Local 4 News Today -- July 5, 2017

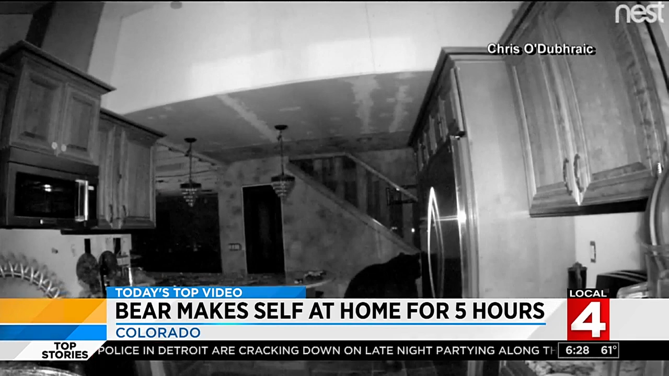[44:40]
Colorado Park wildlife officials say that 375 pound bear let himself into this home on monday night. And you can see this spend quite a bit of time in the kitchen, opening the refrigerator, going through the drawers and the cabinet doors. Was he looking for porridge? I don't know. But in all, the homeowner says that the bear made himself at home for about five hours before leaving. This is unreal. At this point, I would put my home up on the auction block or put it on the market so that somebody can take over.